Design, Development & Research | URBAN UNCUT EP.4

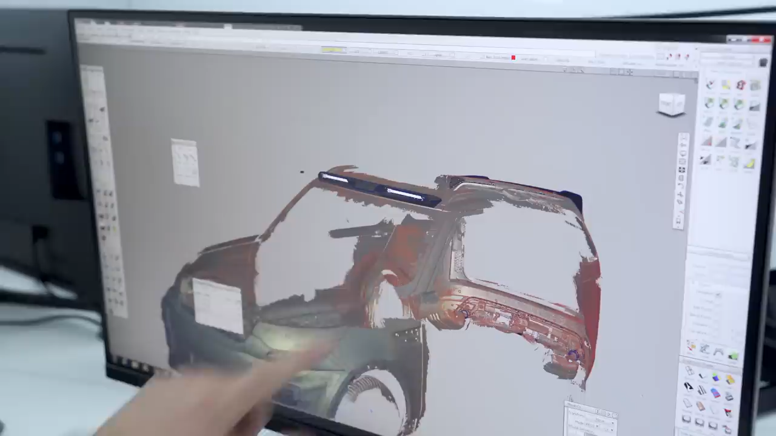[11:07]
which is similar to our defender offering but with two large lights rather than four small lights
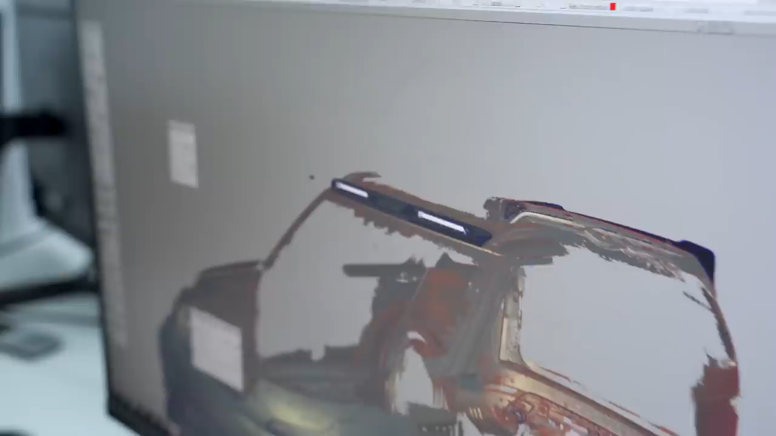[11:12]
yeah we've got a new rear wing and also a new diffuser with integral exhaust pipes as well but you can see
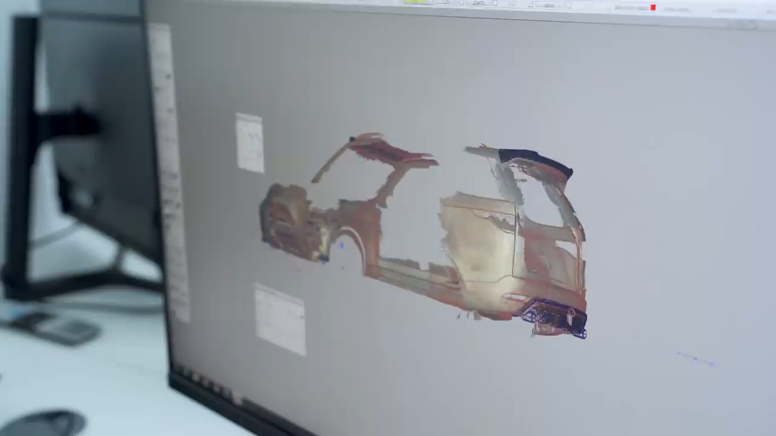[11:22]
the car itself has got some lovely balance to it like the side profile of the car if we pan in on the camera on this now
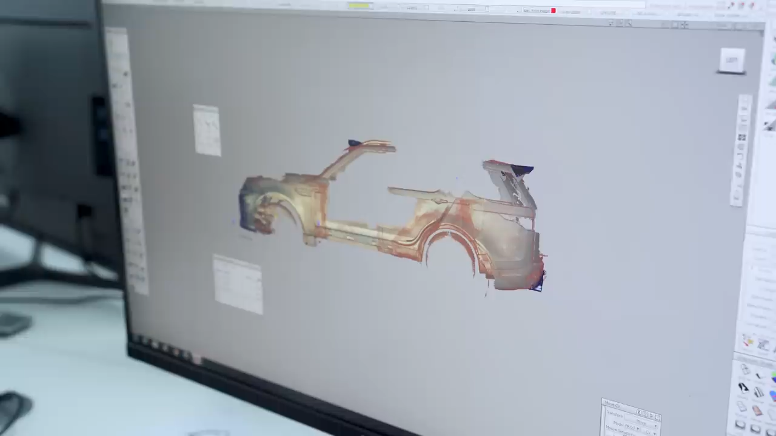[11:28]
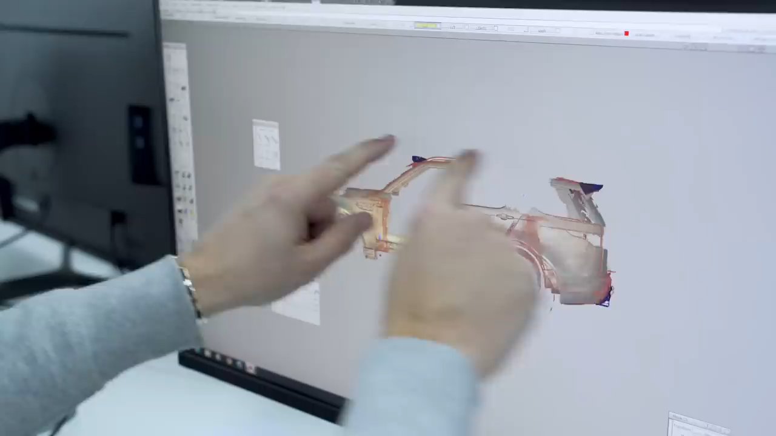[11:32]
you've got some nice symmetry between the front and the back the back sits lovely the spoiler sits up it marries up with the with the front light as
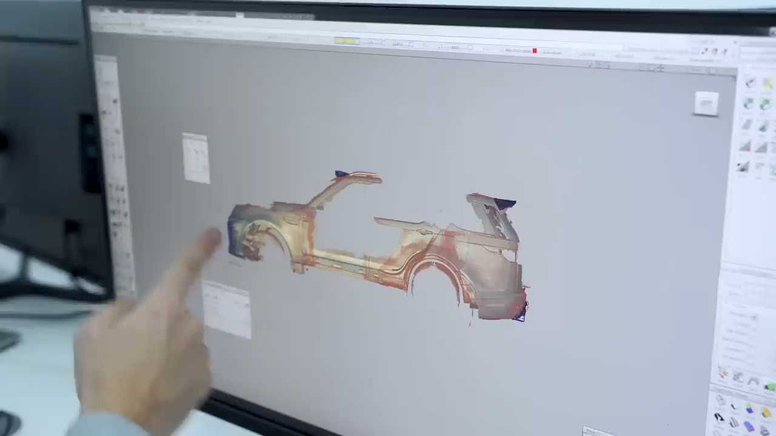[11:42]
well the front bumper comes down perfectly and then once the lower seals are on you've got a lovely
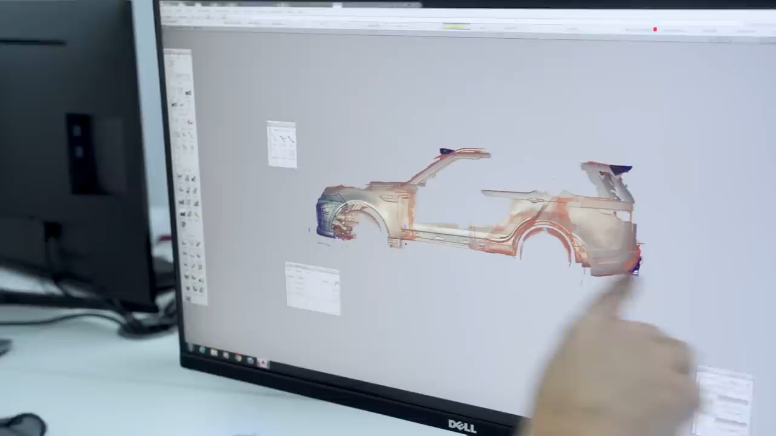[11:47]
nice line of gravity along the bottom so whilst this is pretty good in
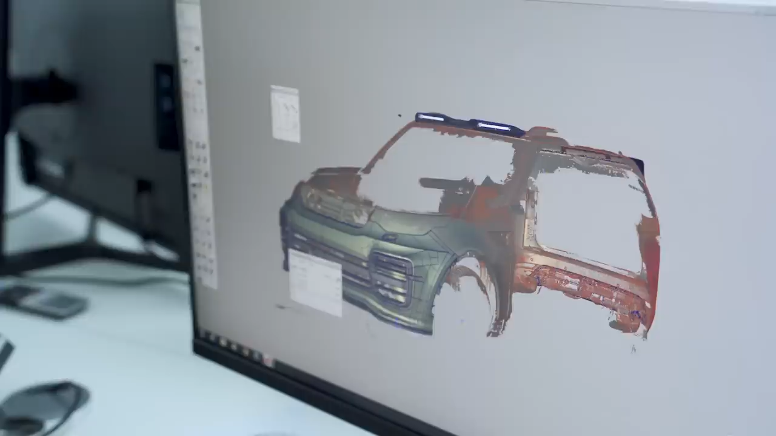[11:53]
CAD on the screen one thing that we always do like I said earlier is if we want to check this in VR